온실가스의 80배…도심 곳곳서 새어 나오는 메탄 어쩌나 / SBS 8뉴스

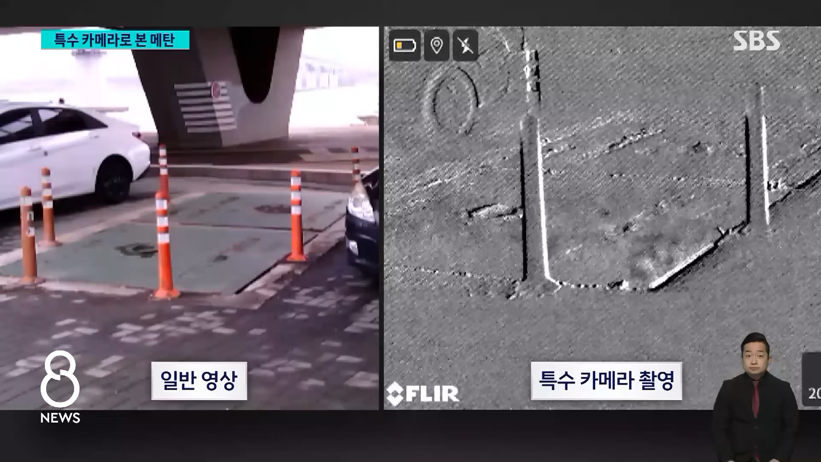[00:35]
맨홀 뚜껑이 열린 작은 틈으로 쉴 새 없이 뿜어져 나오는 기체, 메탄입니다. 하수 속에 있는 유기물이 분해하면서 생긴 메탄인데 5m 거리에서 잰 농도가 16만 ppb,